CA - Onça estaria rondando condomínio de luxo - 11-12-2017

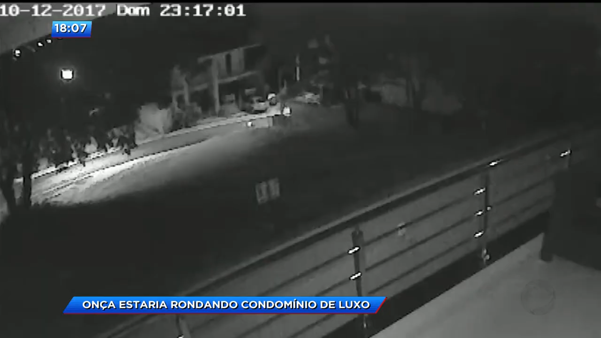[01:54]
Essas imagens que vocês estão vendo aí, onde a onça passa bem no cantinho da tela, parecendo um cachorro, foi feita pela câmera de segurança da casa do Coronel Fernandes. Me diz uma coisa, como é que você chegou àquele ponto da imagem, aonde estava passando aquele animal e como é que você identificou o que poderia ser uma onça? Na verdade, é um felino, né?